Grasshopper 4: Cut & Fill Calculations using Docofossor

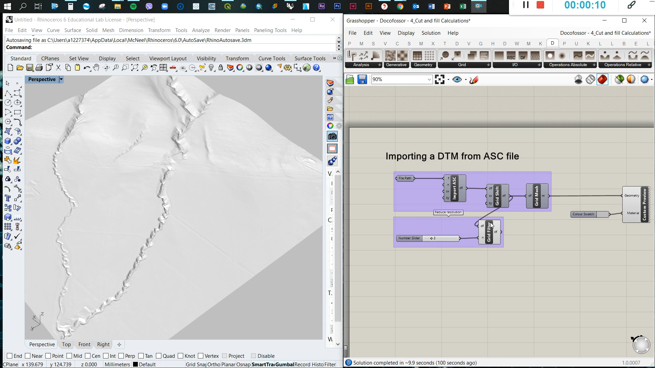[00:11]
Hello everyone, and welcome back to the tutorials with Grasshopper. In this session, I will teach you how to do a very basic cut and fill calculation using the Docoposor plugin. So the first step, you have to import the DPM. There are previous videos that I published in which you can find this information. As a summary, well,
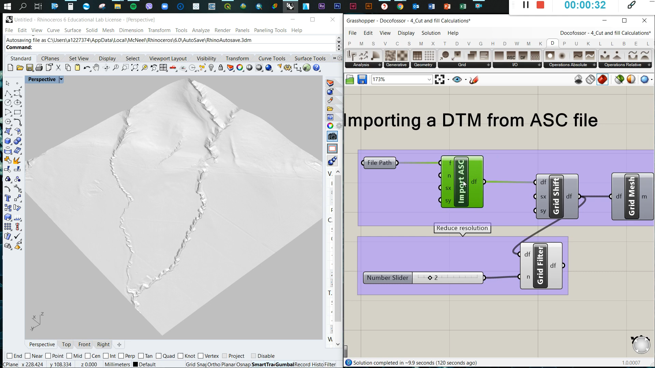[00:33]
you need to import that SKY or the XYZ file, and you need a file path for that. Then you have to use the grid shift and the grid mesh just to shift all the information, all the coordinates, and then create a mesh.
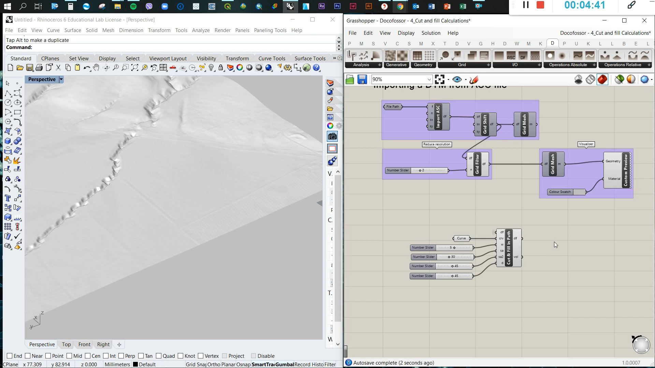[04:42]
the right one then a distance of perhaps 25 meters just for now maybe a bit more 45 meters so once we have done this we just come with this visualizer and then we just connect here so you will see here uh the effects of the of the curve if that makes sense to you so it's an interesting curve um so it will be good if we can bring this point up a little bit